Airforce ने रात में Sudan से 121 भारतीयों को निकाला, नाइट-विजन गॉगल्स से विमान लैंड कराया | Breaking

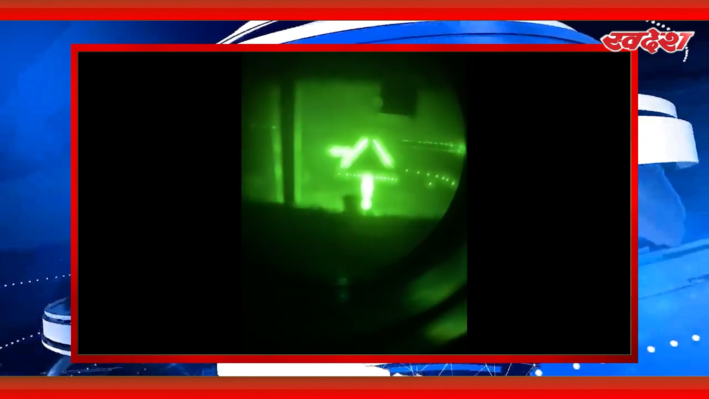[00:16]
उतारा गया वहाँ से 121 भारतियों को ऐलिफ्ट का सुरक्षी जेदाह पहुचाया गया गणा एंदेरा
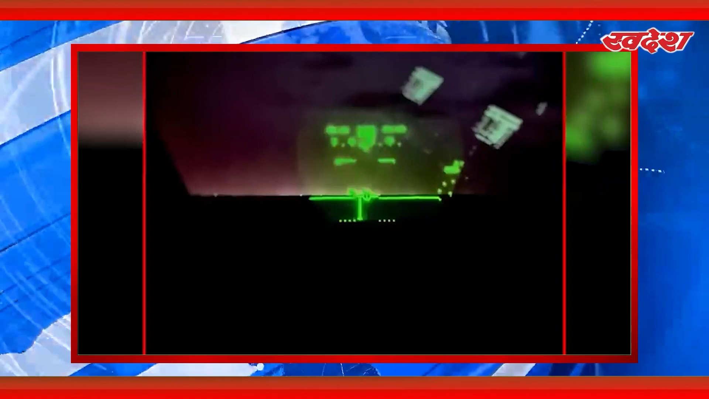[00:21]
होने की वज़े से पाइलिट्स ने नाइट विजन गोगल्स की मदद से यहां विमान को लेंड कराया वायु सेना की अफसर ने
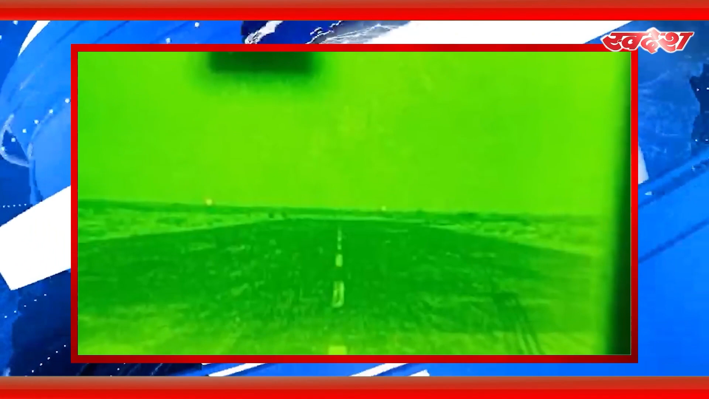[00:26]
बताया कि यह सासिक ऑपरेशन 27-28 अप्रिल की रात को चलाया गया था जानकारी मिली थी कि